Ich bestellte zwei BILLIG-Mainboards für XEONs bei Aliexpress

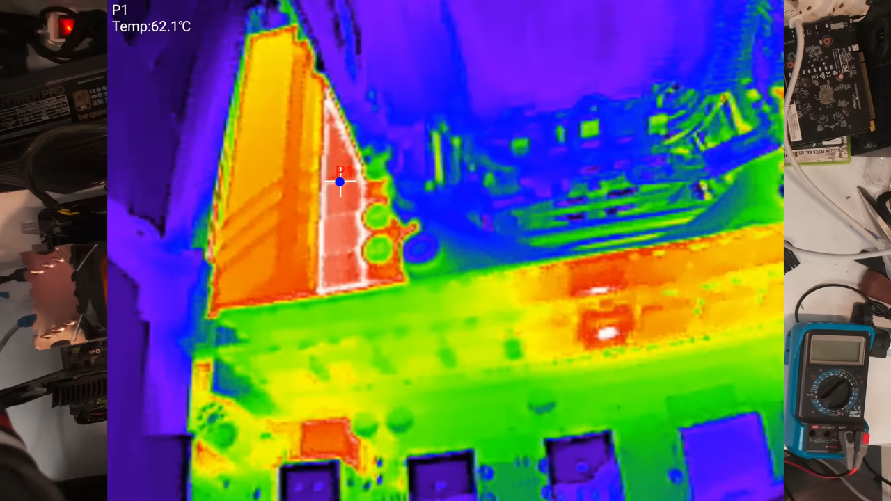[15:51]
On screen: spot 62.1°C
So ganz grob. Der Arbeitsspeicher hier siehst du auch.
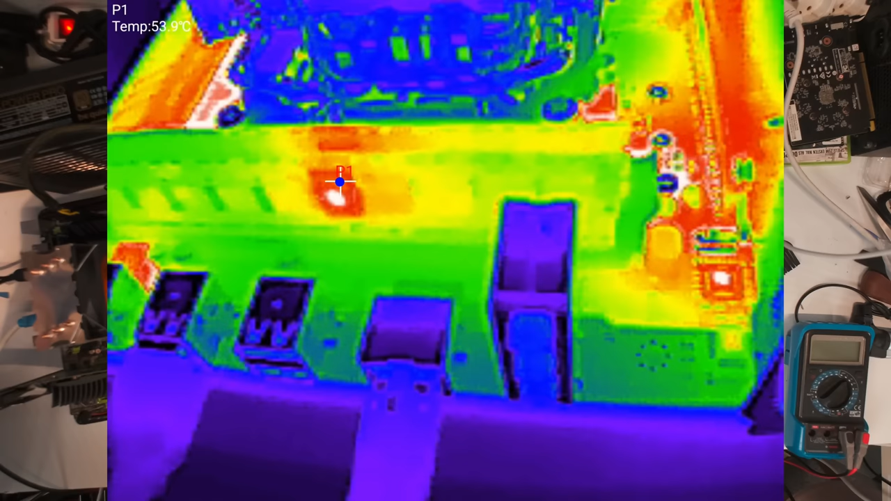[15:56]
On screen: spot 53.9°C
Da der ECC-Chip, der macht... Ja, auch ungefähr so heiß. Irgendwas mit 60 Grad auf jeden Fall.
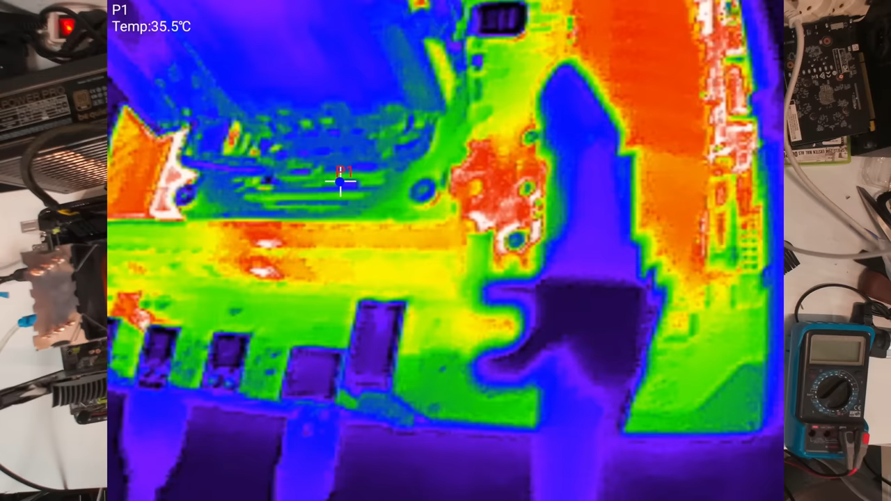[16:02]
On screen: spot 35.5°C
Kühler ist natürlich kühl. Hier der Chipsatzkühler.
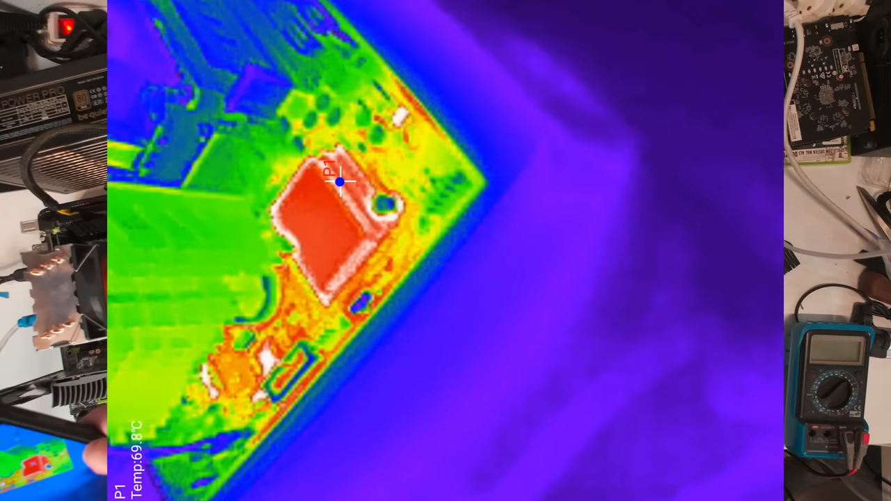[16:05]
On screen: spot 69.8°C
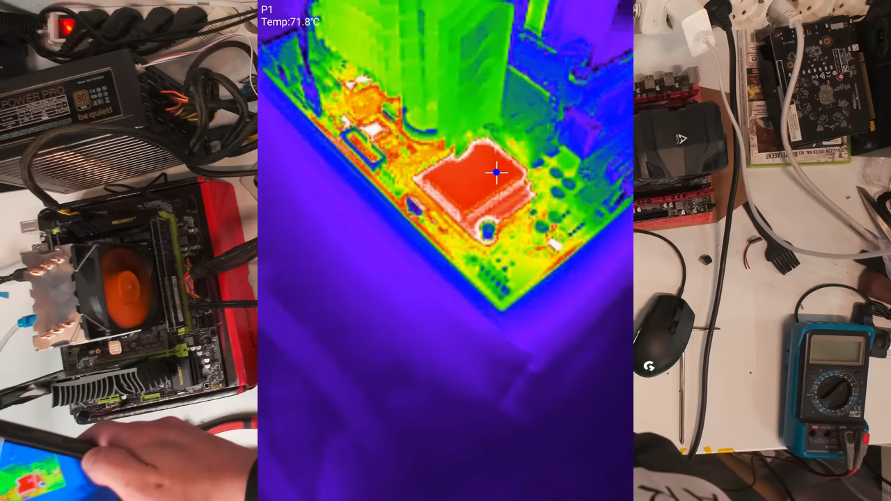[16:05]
On screen: spot 71.8°C
Der ist sogar heißer an der Stelle. Okay. Ja, interessant. Ja, läuft bis jetzt selbstverständlich noch.
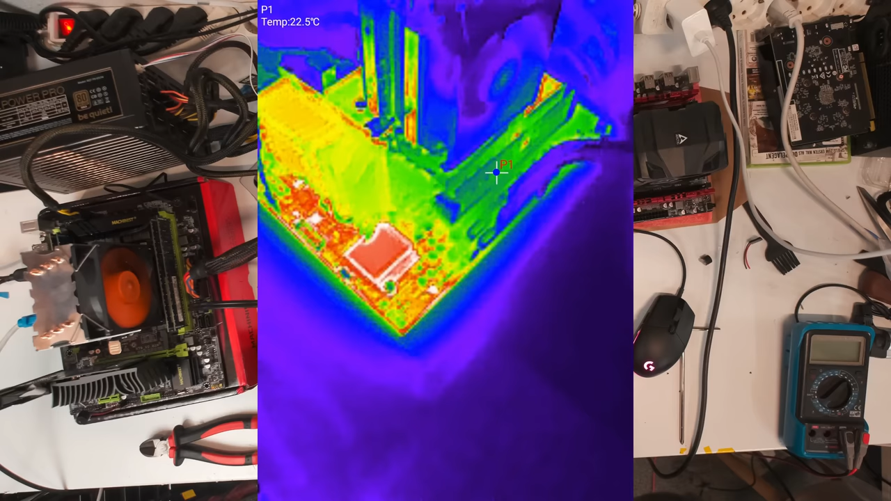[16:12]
On screen: spot 22.5°C
Sind immer noch bei 2,9 GHz die ganze Zeit.
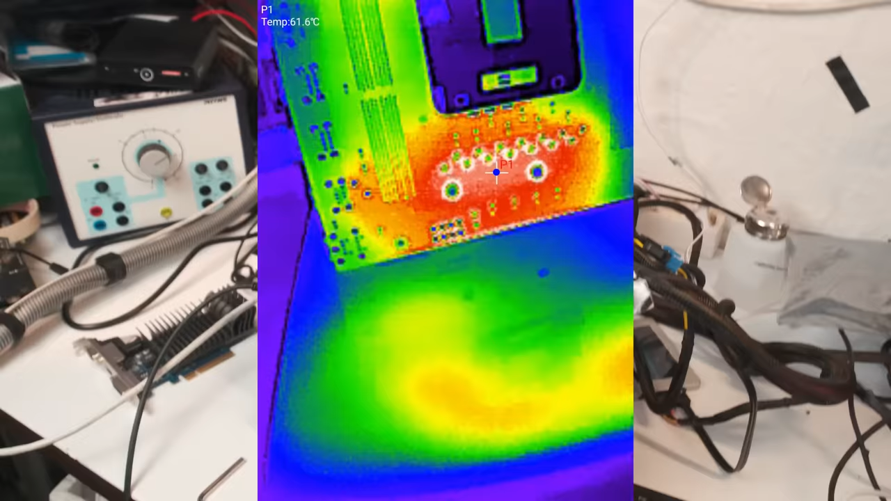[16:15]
On screen: spot 61.6°C
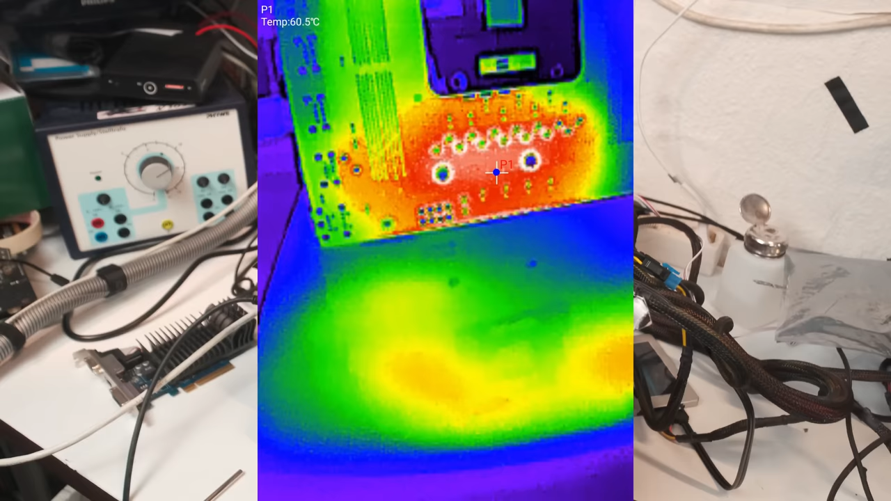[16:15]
On screen: spot 60.5°C
Was ich noch dazu sagen wollte, ist, dass ich auch die Temperaturen von unten einmal geprüft habe.
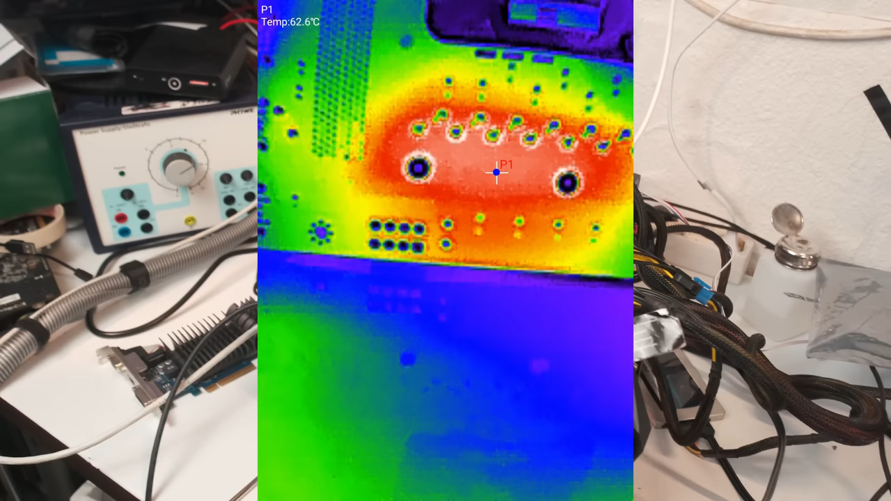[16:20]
On screen: spot 62.6°C
Das passt auch so. Also, werden auch so angezeigt wie oben. Kann ja manchmal sein, dass irgendwie ein bisschen verzehrt wird.
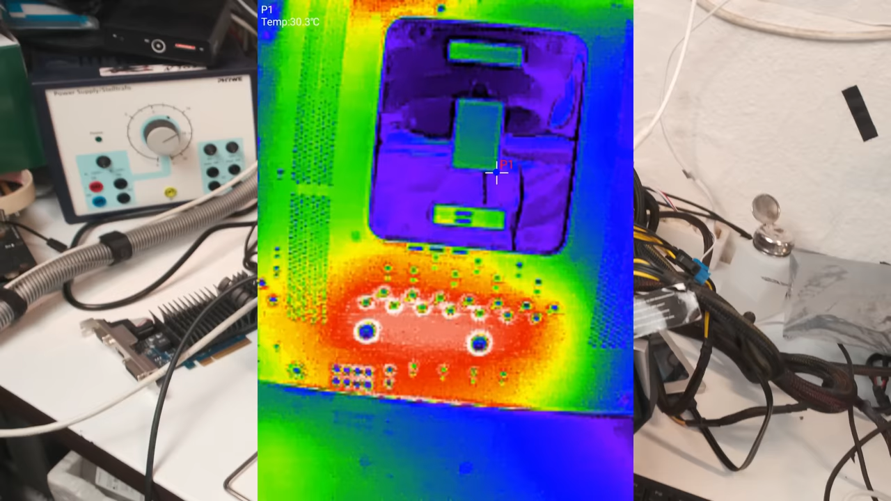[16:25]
On screen: spot 30.3°C
Aber wenn es unten heiß ist, ist es auch oben heiß.
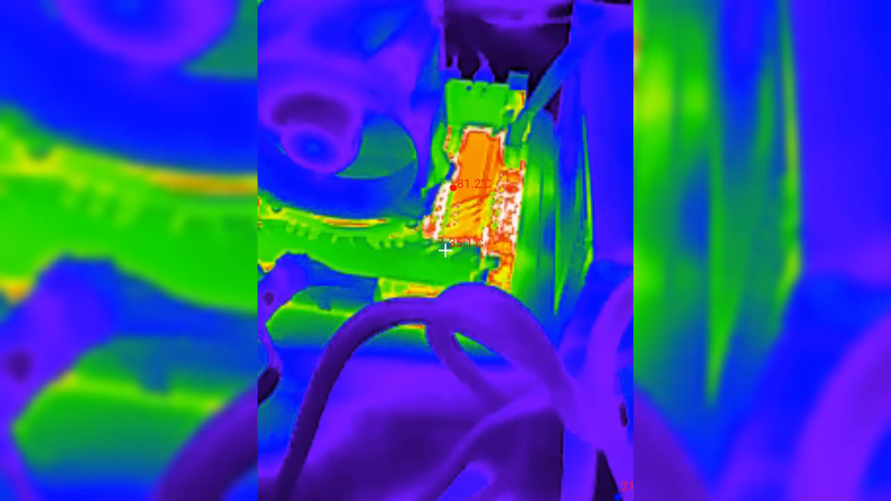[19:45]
Und wenn wir einmal unter der Wärmebildkamera schauen, können wir hier so feststellen, so 80,
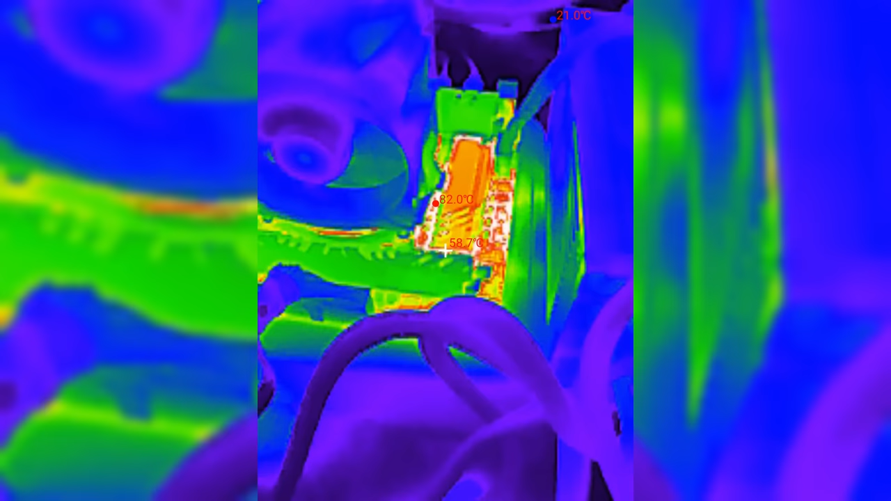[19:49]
85 Grad bei den Spannungswandlern bzw.